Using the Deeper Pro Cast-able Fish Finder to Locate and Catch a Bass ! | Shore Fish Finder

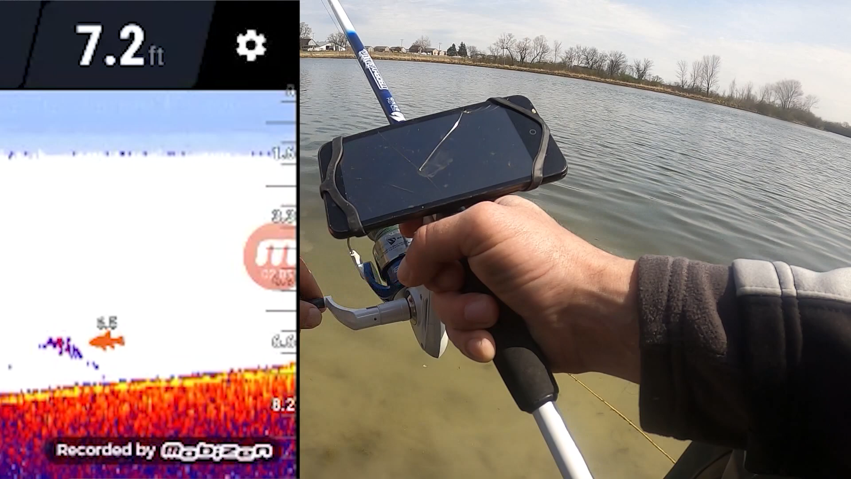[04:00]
On screen: depth 7.2 ft
6.6 feet deep That is way out there Hard to tell what kind of fish it might be
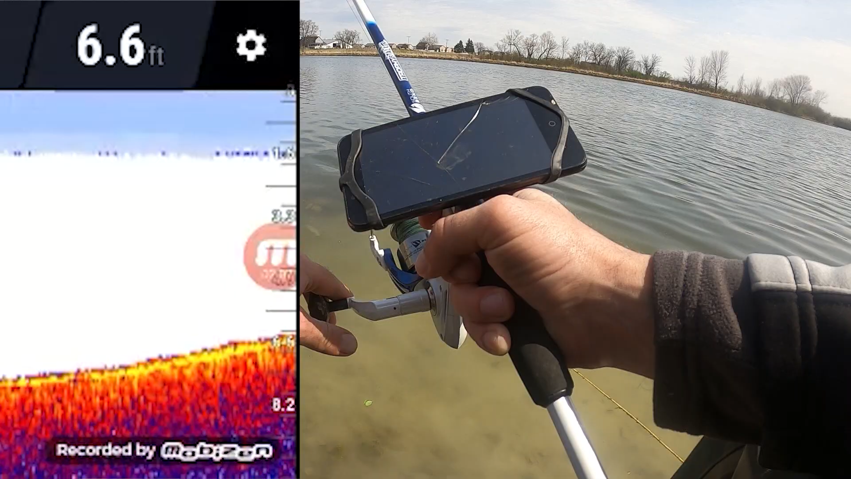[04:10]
On screen: depth 6.6 ft
Alright let's go ahead That fish is out there
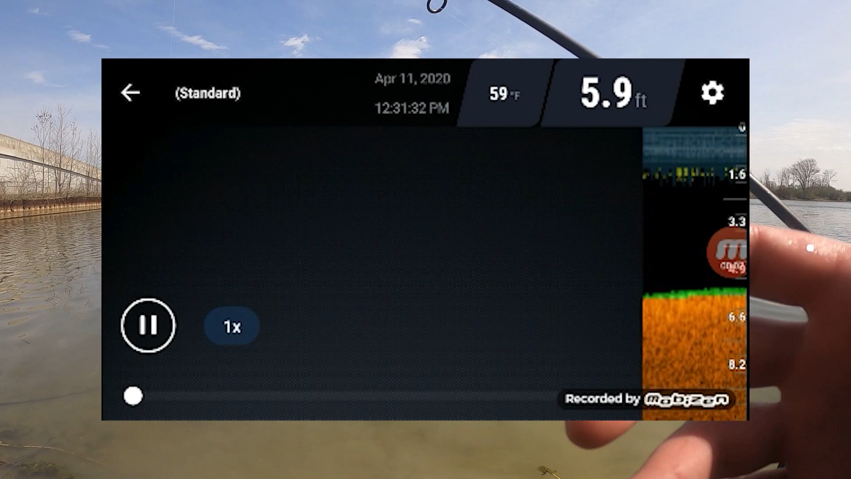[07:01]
On screen: depth 5.9 ft, water 59°F
Now I only caught two bass On the trip fishing today Cold front moved in relatively quickly And I packed up my bags As soon as that happened And took off But catching two fish Is better than catching no fish Like we did yesterday
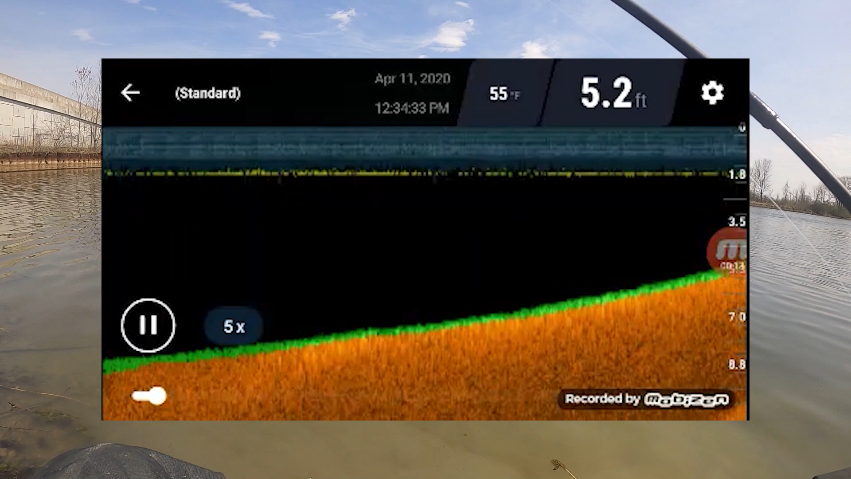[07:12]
On screen: depth 5.2 ft, water 55°F
Here's footage of yesterday A cool thing about the Deeper Pro Is you can save the history
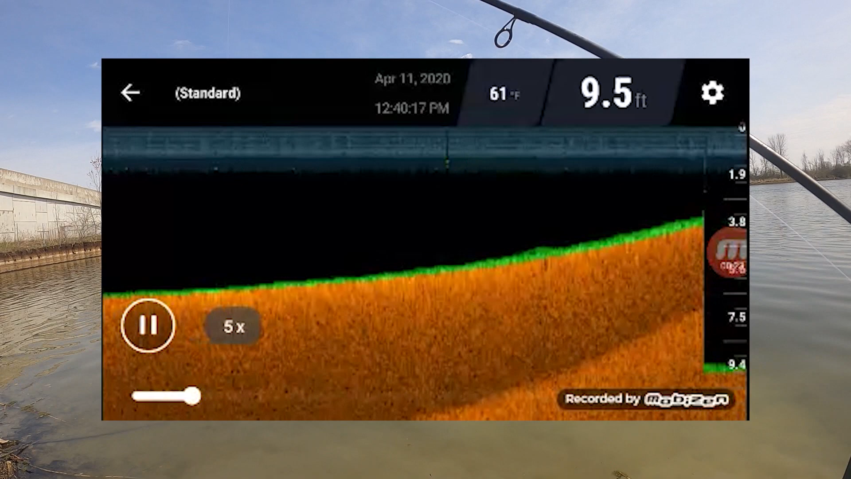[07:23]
On screen: depth 9.5 ft, water 61°F
On your phone Through the app And as you can see here This is the history From yesterday I'm just kind of going through it As you can see We're casting And we're casting And we're casting In all different
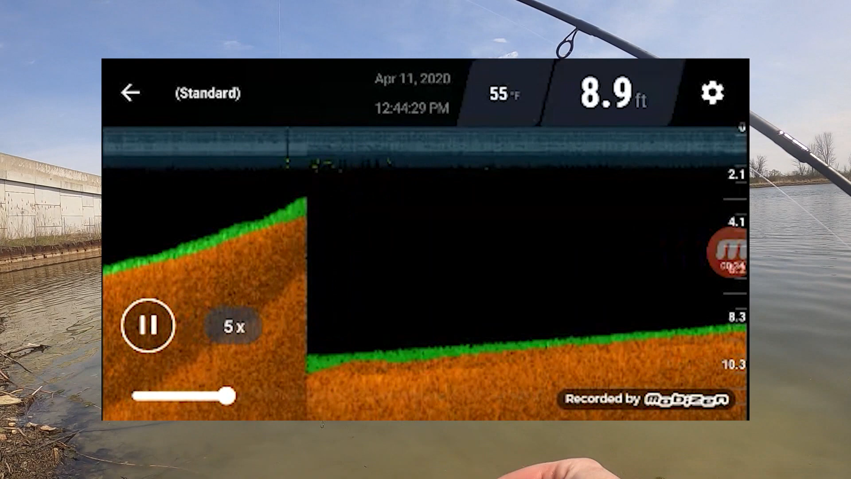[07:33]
On screen: depth 8.9 ft, water 55°F
areas From this spot here And no fish are popping up What so ever
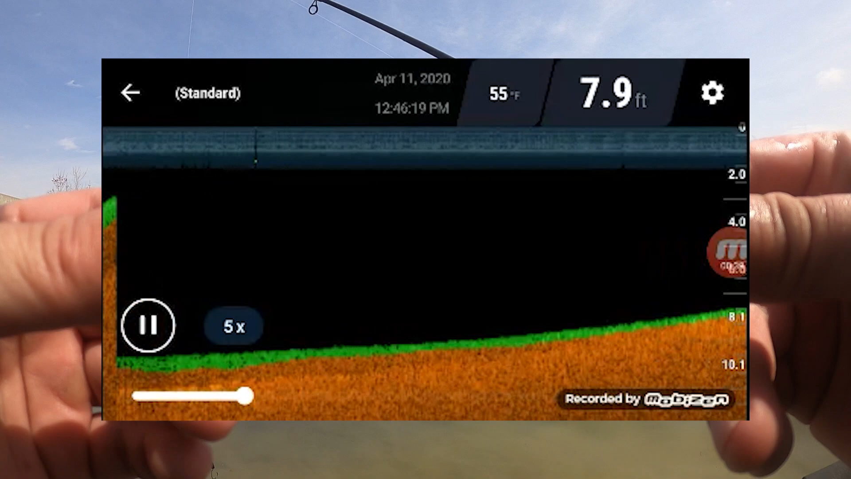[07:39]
On screen: depth 7.9 ft, water 55°F
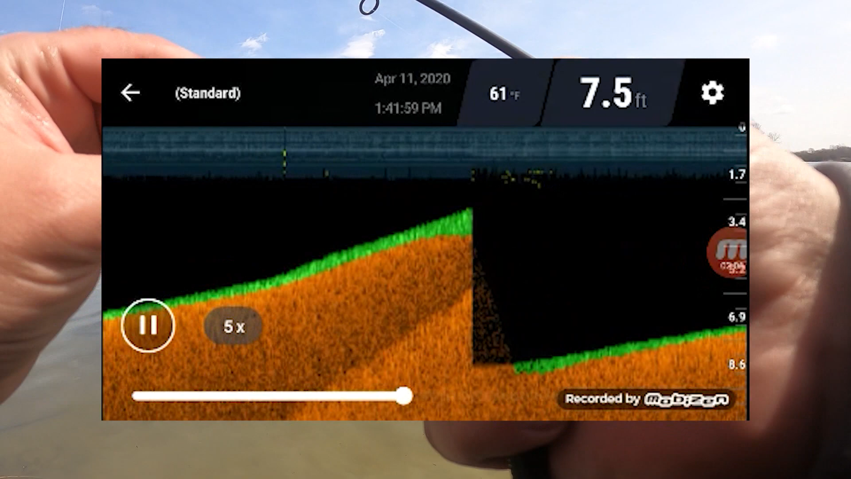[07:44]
On screen: depth 7.5 ft, water 61°F
Then finally I'm casting out here Different directions From the spot And then boom Look at
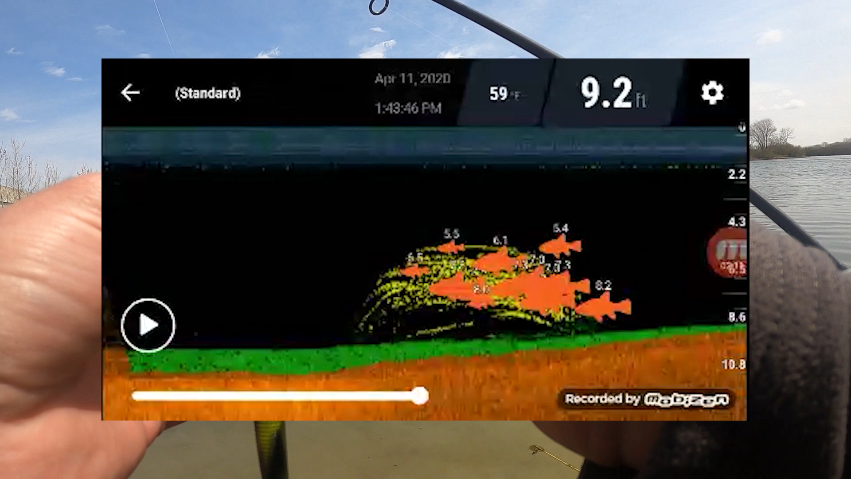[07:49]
On screen: depth 9.2 ft, water 59°F
that Big old school fish Looks great Doesn't it Would love to catch some of those Oh fortunately They are so far out That I can't get a lure out there To even try to catch that school
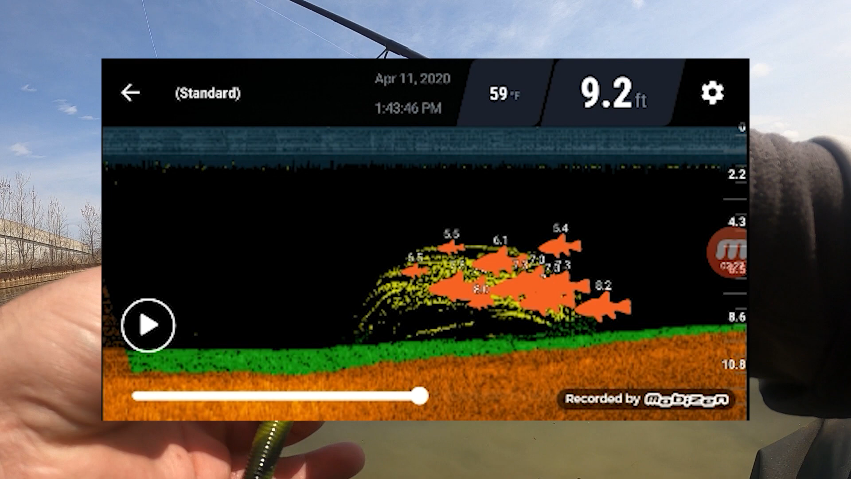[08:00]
On screen: depth 9.2 ft, water 59°F
The Deeper Pro is a heavy I think it's about two ounces So you can cast it relatively far
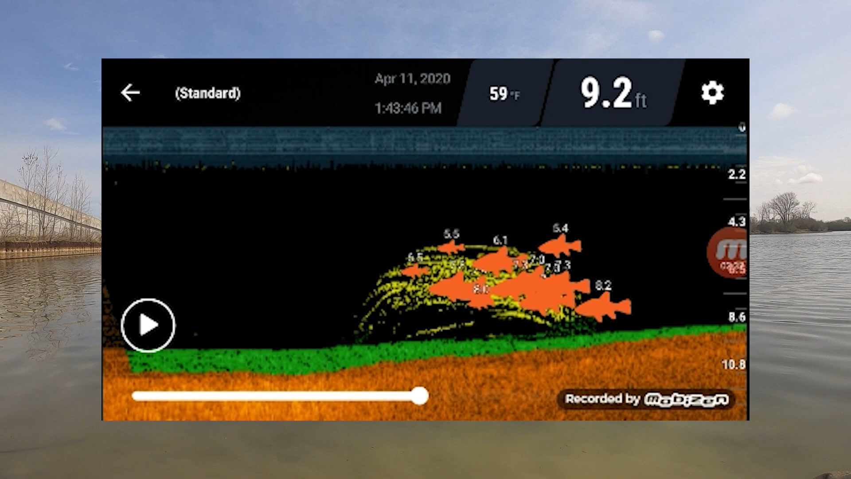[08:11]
On screen: depth 9.2 ft, water 59°F
But the weight that I was using The weights that I had on me There was no way I was going to get my lure Out to where they were at So couldn't catch any of them But yeah That's what a school fish Looks like On the Deeper Pro I plan on using this I've never used a fish finder before Because I've mainly been A shore fisherman Just bought a kayak Not too long ago So I'm going to try To get that out on the water Anyway But I still fish from the shore And I've never used a fish finder Bought the Deeper Pro And I've had good luck
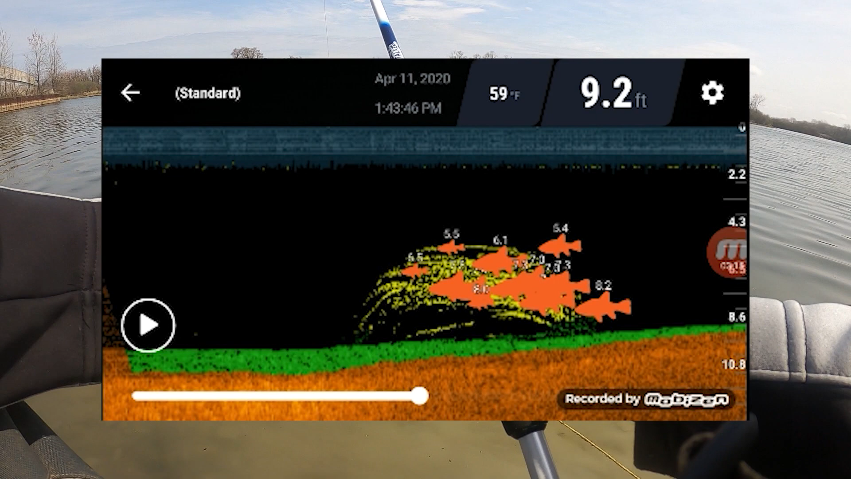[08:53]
On screen: depth 9.2 ft, water 59°F
with it I would recommend it If you're a shore fisherman And you're fishing in bodies of water That are less than Or I'm sorry Greater than four feet deep The Deeper Pro Will probably be good assistance to you
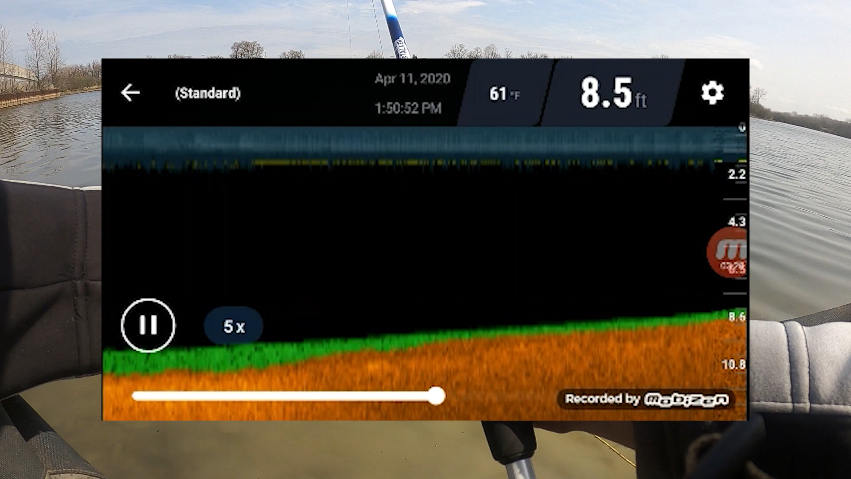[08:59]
On screen: depth 8.5 ft, water 61°F
To try to catch fish It's helped me so far Like I said I've caught coho There's another school of fish right there I've caught coho from Lake Michigan That I normally wouldn't have caught Using the Deeper Pro And that bass today Caught as